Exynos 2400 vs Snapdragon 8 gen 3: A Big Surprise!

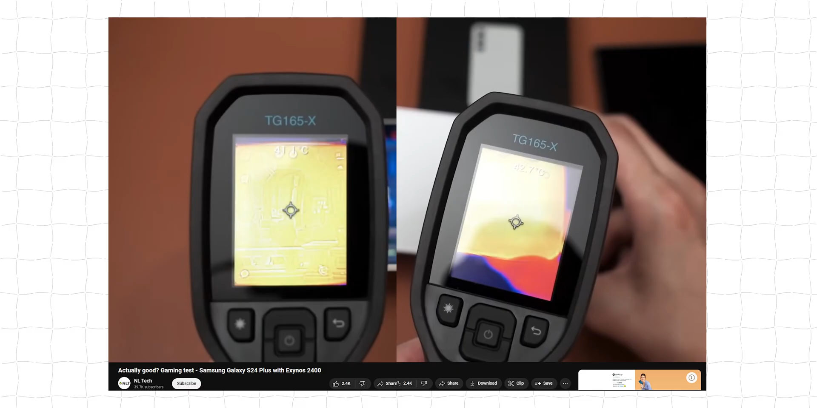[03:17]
And there's one YouTuber who actually uses a thermal gun to check the outside temperature and the Exynos gets hot around,
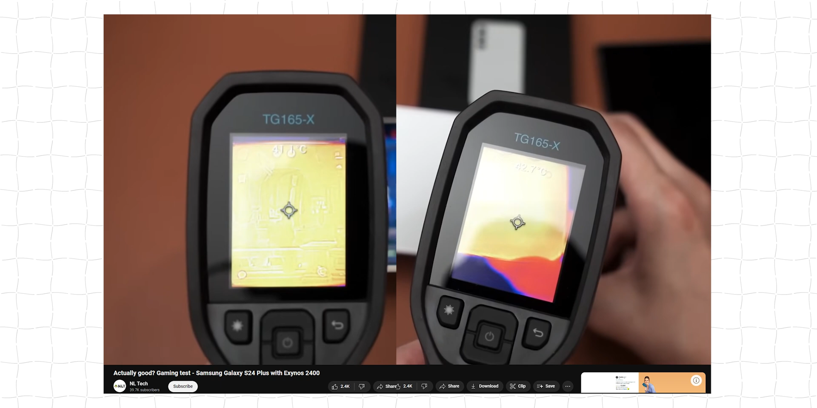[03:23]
say 41, 42 degrees. And of course, it is not cool, but it is not overly warm.